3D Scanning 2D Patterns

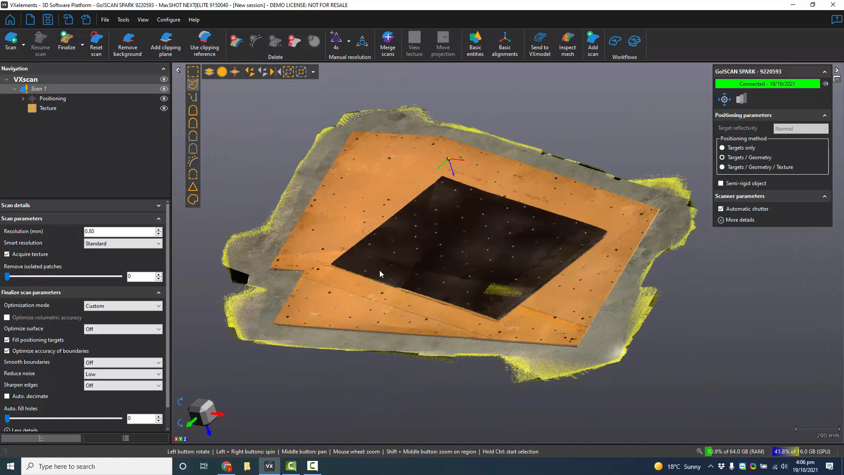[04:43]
color you see any writing that you may have written
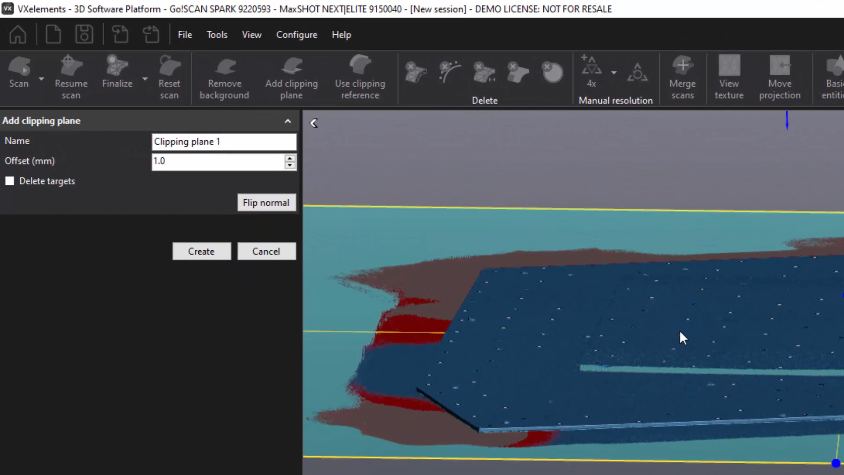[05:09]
and then i can just keep moving up the plane until i eventually get rid of all the concrete and that will go red
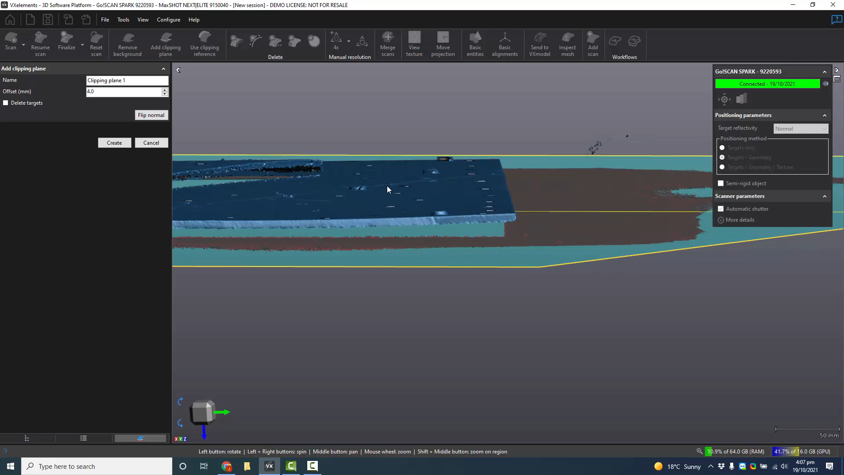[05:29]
okay okay so then we can hit create
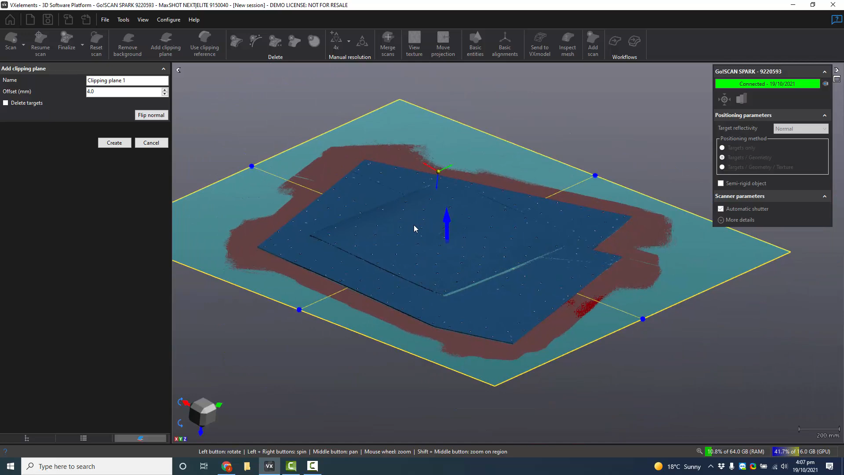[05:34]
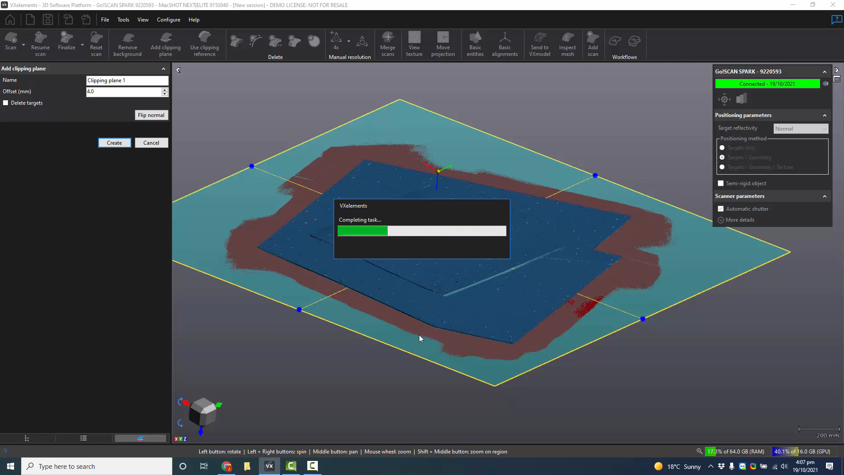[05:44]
okay so that's done so the next step is um basically like we we don't need
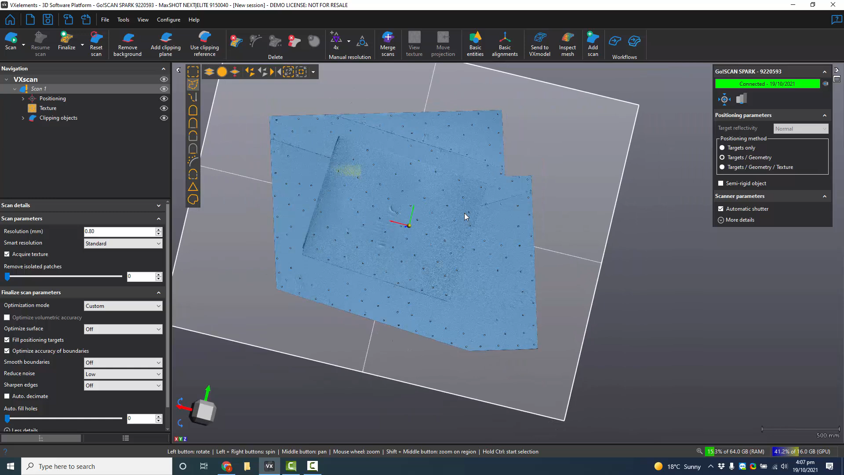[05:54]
all the internal part really um so you could delete that and that would actually save you a bit of um post processing so i could just select around here